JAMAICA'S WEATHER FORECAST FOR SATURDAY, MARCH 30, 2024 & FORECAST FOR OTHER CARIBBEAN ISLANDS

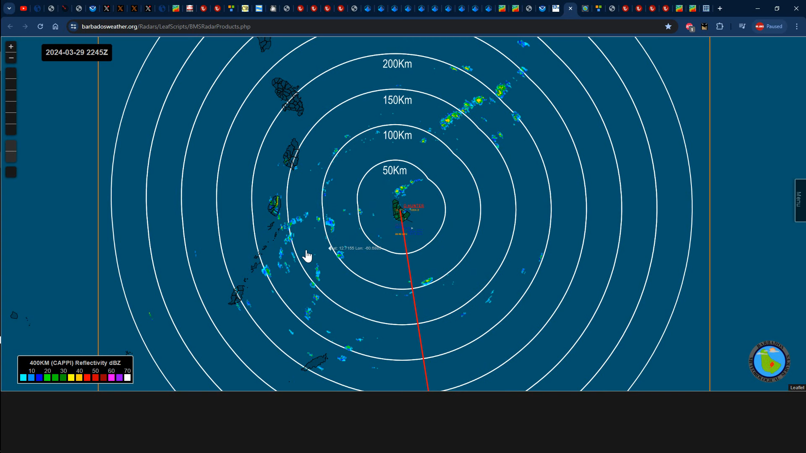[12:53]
to the east of st vincent and the grenadines to the east of st lucia especially sections